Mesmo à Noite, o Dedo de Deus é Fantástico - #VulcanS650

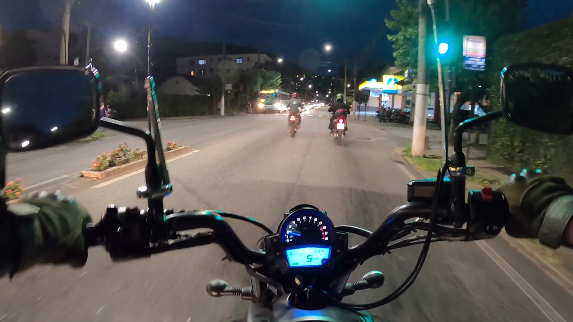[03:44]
Compraria. Ah, eu costumava abastecer nesse Ipiranga aqui, mas é o que eu falei. Como eu estou evitando o Ipiranga de Guapi, vou evitar esse aqui também. Vou botar aqui no próximo aqui. Qual é esse aqui? Não é BR não, né?
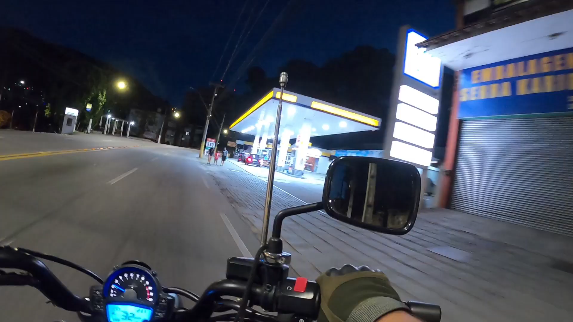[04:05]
Acho que eu vou deixar para 583.
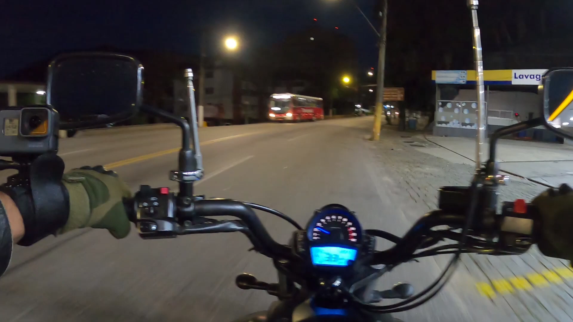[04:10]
É, deixar para abastecer lá na serra. O da serra eu acho que é BR. Combustível dá até lá. Já abastece, depois faz o joguinho e mete o pé para casa. Também assim, pra cá agora não tem mais posto de combustível não, tá? Lembra aqui, ó, pracinha do alto. Saindo de Teresópolis só tem posto de gasolina no centro.
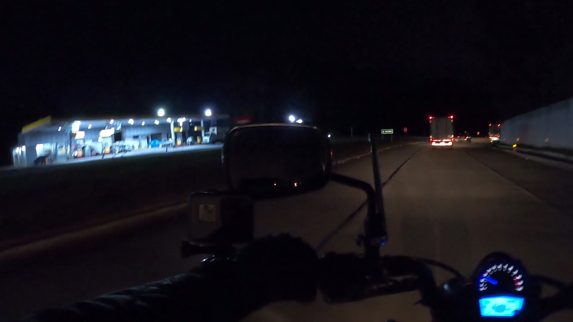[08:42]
É, acho que não vou abastecer aqui também, não. Vou deixar para abastecer em Parada Modelo. Vai dar, vai dar. Vamos na fé.
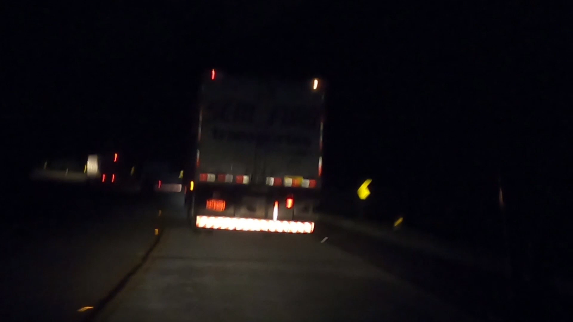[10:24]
Será que é confiável? Se o cara precisa botar isso no nome. Não sei se é confiável não, hein? Sem furo, tá certo. Aqui na entrada de Guapi tem um radar de 50, né, galera? Não se esqueçam quando vierem aqui pra serra, tá? 50. Nada de dar mole aqui.